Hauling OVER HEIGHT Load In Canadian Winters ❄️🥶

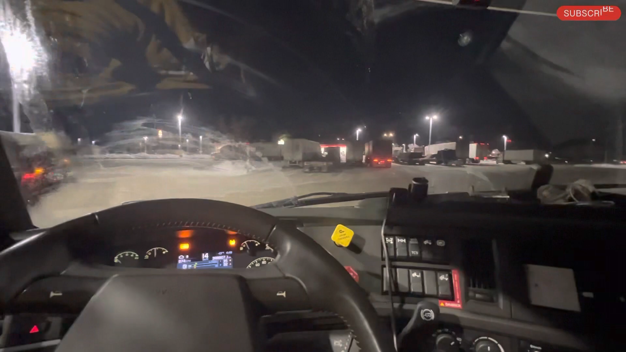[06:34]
ਆਹ ਆਪਣਾ ਕੋਈ ਭਰਾ ਹੀ ਖੜਾ ਆ ਵੱਡਾ ਭਰਾ ਕਹਿ ਸਕਦੇ ਇਹਦੇ ਐਕਸਲ ਦੇਖੋ ਮਲ ਜ਼ਿਆਦਾ ਐਕਸਲ ਆ ਇਹਦੇ
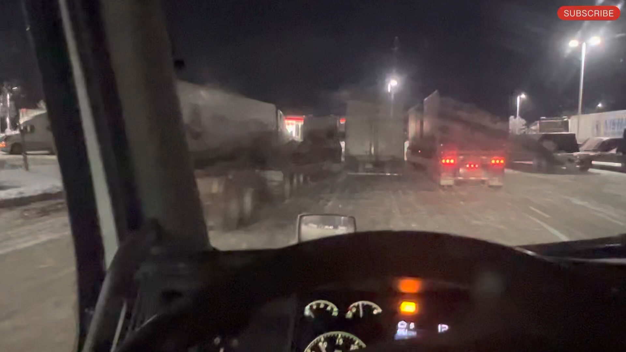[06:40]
ਆਹ ਟ੍ਰੇਲੇ ਦੇ ਆਹ ਦੇਖੋ ਨਾ ਆਪਣੇ ਇੰਨੇ ਨੀਗੇ ਇਹਦੇ ਤਾਂ ਬਹੁਤ ਆ ਇਹ ਵੀ ਸੂਨ ਕਹਿੰਦੇ